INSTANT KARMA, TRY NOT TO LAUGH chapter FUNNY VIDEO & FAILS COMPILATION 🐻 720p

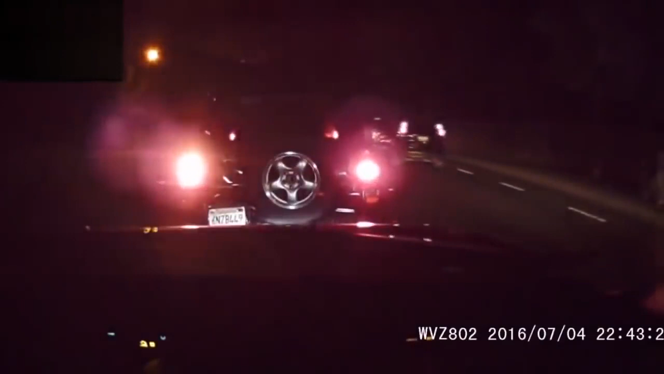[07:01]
So you're going home? Yes. I'm going to go home and smoke a fucking huge fucking- OH MY GOD!
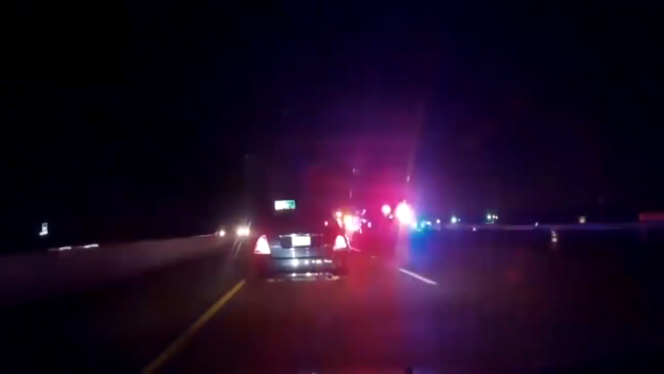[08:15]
I was gazing at the lights. Yeah, I know. This is more distracting than it is.